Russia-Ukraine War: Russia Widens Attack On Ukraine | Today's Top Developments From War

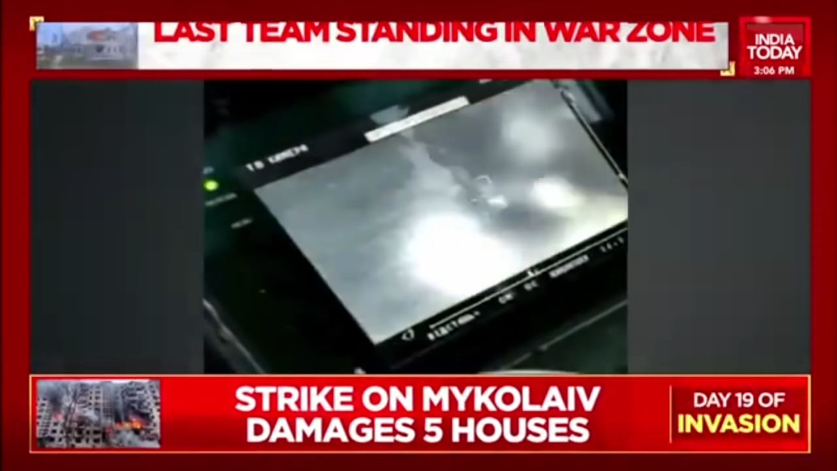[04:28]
Ukraine's military chief said that in the vicinity of Veselk,
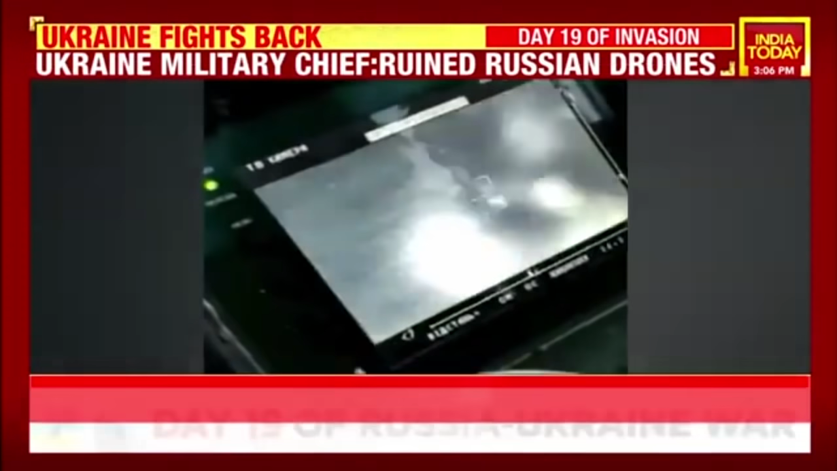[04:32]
Kharkiv, Ukraine, an anti-aircraft missile system, or TOR, shot down Russian UAV on the altitude of 3,200 meters.